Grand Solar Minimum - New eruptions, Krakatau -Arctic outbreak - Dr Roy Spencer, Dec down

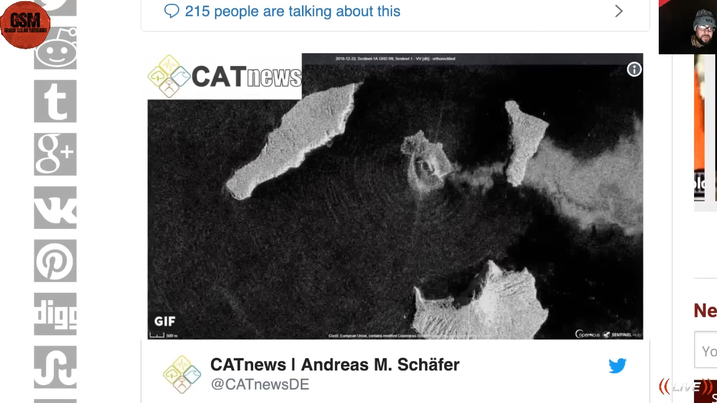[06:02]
it's showing here satellite imagery analyzed apparently clear loss of land in the southern flank.
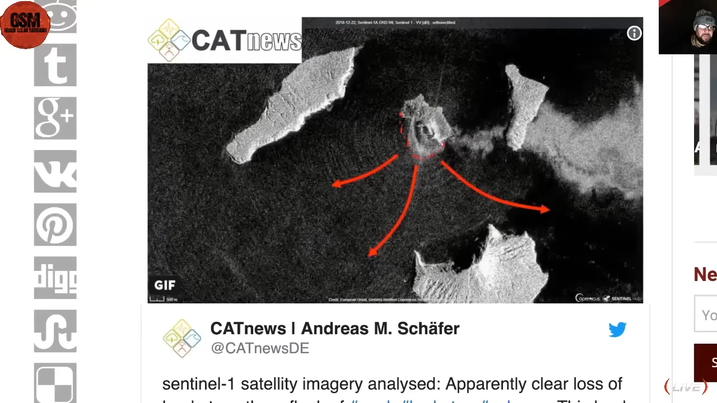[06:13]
This led to the tsunamis affecting Banten and Lampang Indonesia. This was from the 22nd so this is showing you how that region yes you can definitely see that loss of land as it collapsed into the ocean causing the tsunami.